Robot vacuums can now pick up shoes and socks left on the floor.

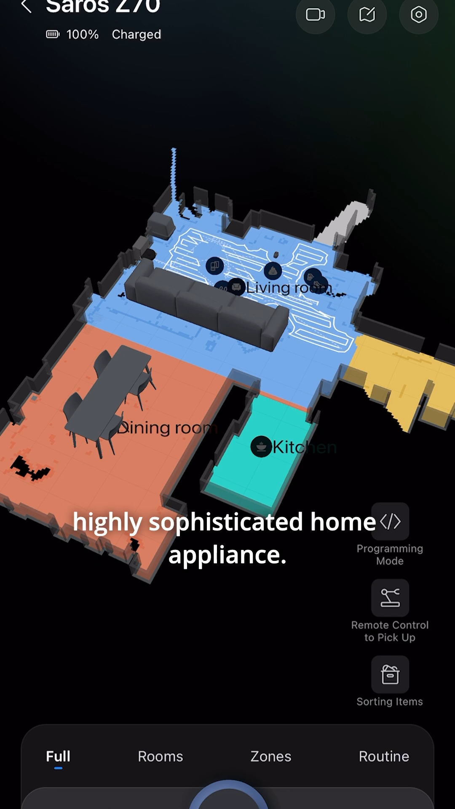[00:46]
It mapped my home in record time, producing a 3D map of each room and the furniture within.